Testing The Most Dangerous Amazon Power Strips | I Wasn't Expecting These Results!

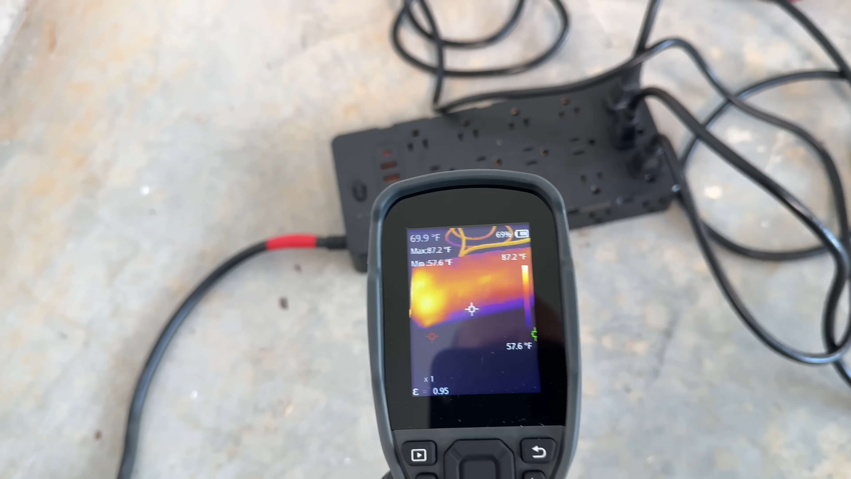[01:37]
On screen: spot 69.9°F, max 87.2°F, min 57.6°F, scale bottom 57.6°F
Here you can see we're right at that 16 amps for our first test, and I don't recommend you removing your outlet like that to get a current, but that's how I'm running across one hotline.
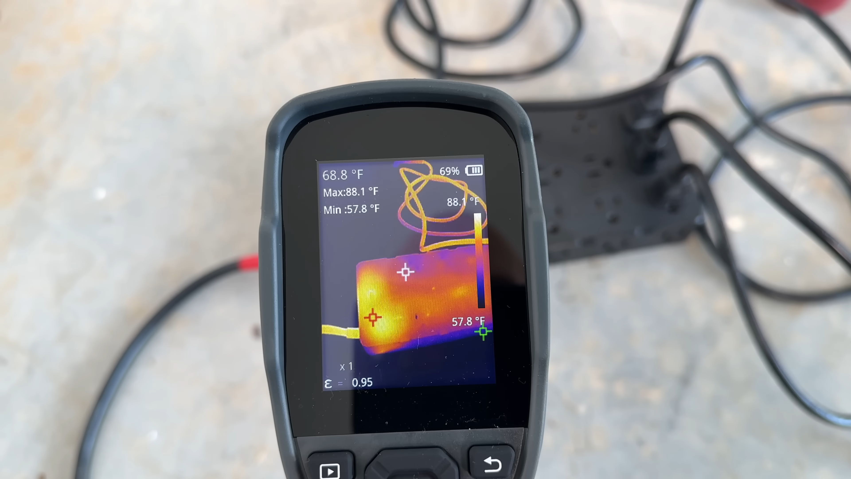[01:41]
On screen: spot 68.8°F, max 88.1°F, min 57.8°F, scale top 88.1°F, scale bottom 57.8°F
And then I'll use the thermal imaging camera to kind of track what is the hottest spot, hottest temperature I see on each of the three power strips.
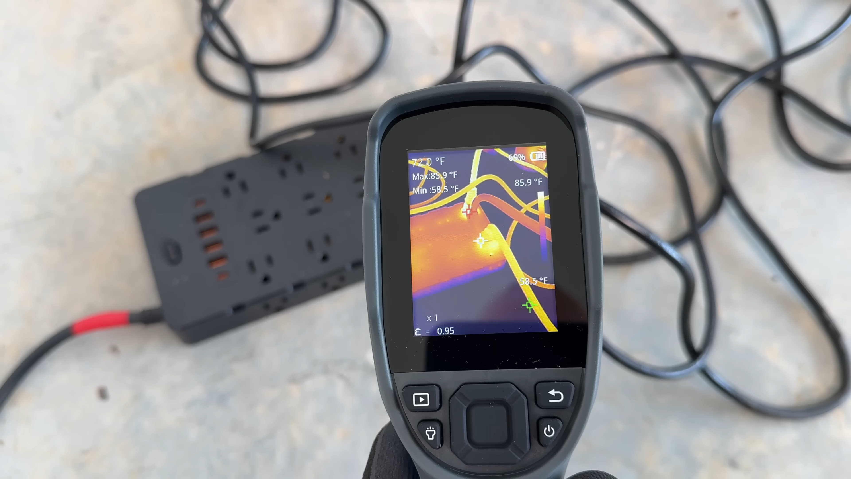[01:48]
On screen: max 85.9°F
You can see there's a range on the right-hand side, and that red dot kind of tracks the hottest spot.
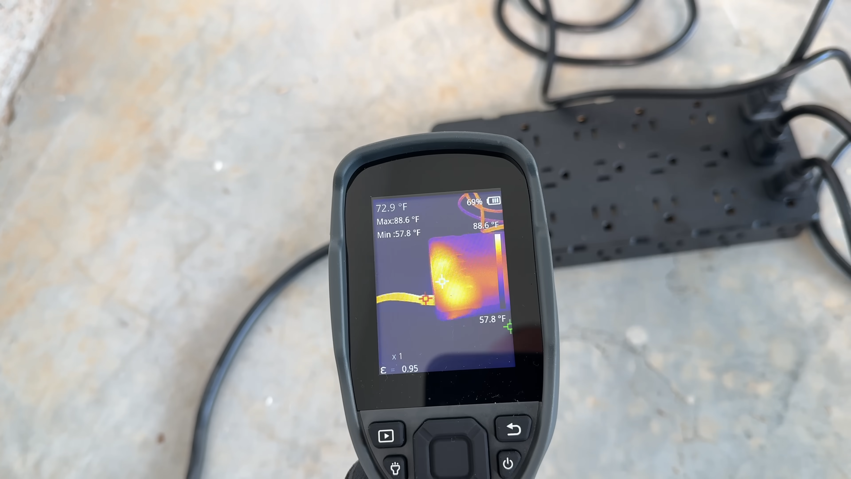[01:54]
On screen: spot 72.9°F, max 88.6°F, min 57.8°F, scale top 88.6°F, scale bottom 57.8°F
Here early in the testing, you'll see we get up to 90 degrees Fahrenheit, but it'll get much hotter than that.